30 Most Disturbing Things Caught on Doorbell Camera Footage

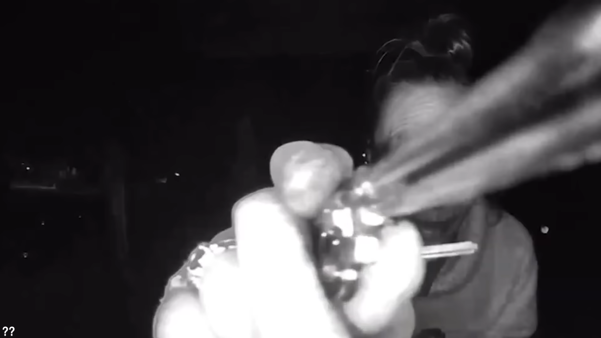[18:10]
It's actually quite terrifying to see her desperately trying and fumbling to open the door.
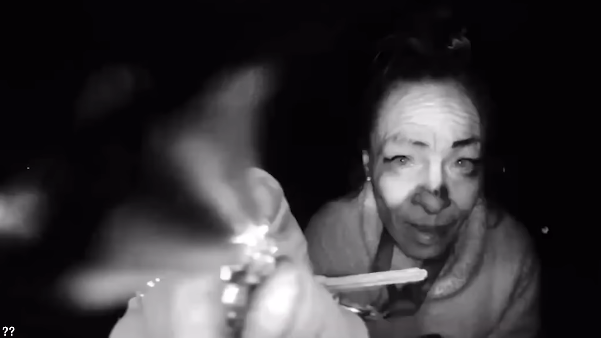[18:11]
What would she have done if she got to enter the house? Number 8. In July 2023, John and Rebecca Wood received an unexpected visitor ringing the doorbell on their home at 3am, sending shivers down their spines.
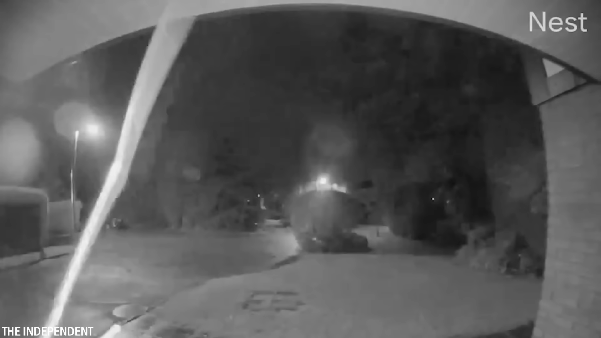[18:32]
Upon viewing the video footage, they were greeted by a creepy sight, a spider with its eight legs navigating across the vehicle. John described the experience stating that it was in the middle of the night, and that they were in bed. For a moment, they thought it was someone trying to break into the house while they were on vacation, and then they saw the spider-like creature.
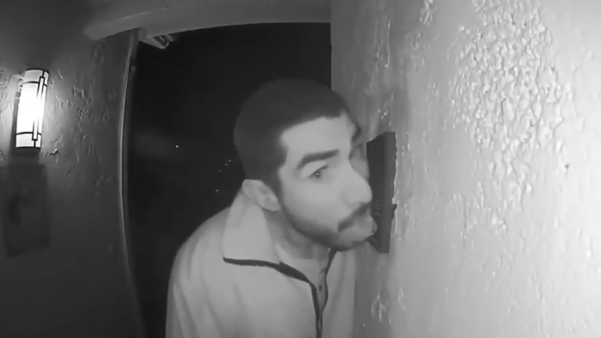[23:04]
You heard that right, for three hours. In that time, you could have just watched two movies. The strange thing about this is that he realizes he's being filmed, but continues to lick away. Sylvia and Dave were not home that night, but their children were asleep when this happened.
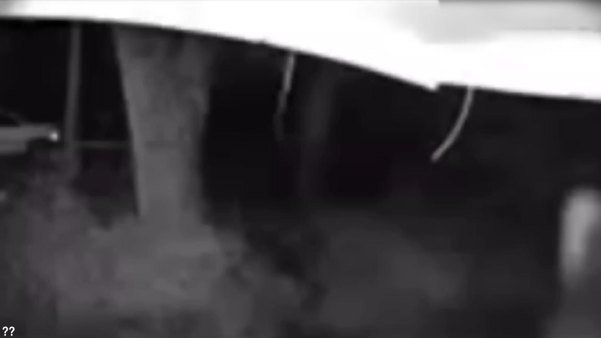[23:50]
Notably, the figure appears to fade as accompanying audio captures the faint sound of footsteps, further heightening the sense of unease.